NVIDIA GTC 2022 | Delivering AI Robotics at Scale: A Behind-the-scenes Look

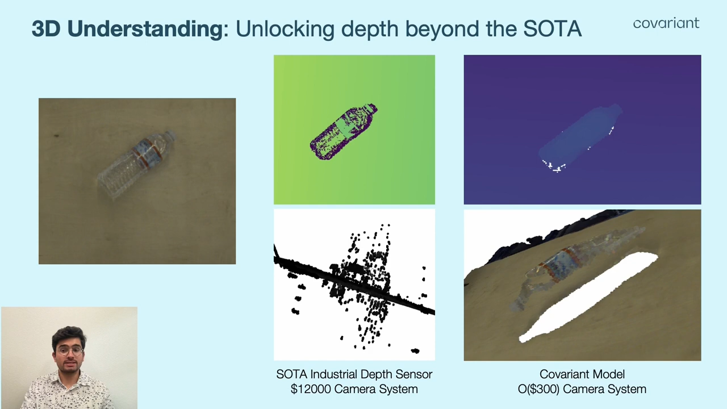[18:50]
We have found learning-based approaches to be the only way to robustly predict depth, and have pushed past the public state-of-the-art in terms of accuracy here. Note that while the water bottle, a very hard object, is not perfectly predicted by the model, the model's best attempt is still quite good. Building on top of both object recognition and 3D reconstruction, we have found it valuable to directly model object dimensions as well.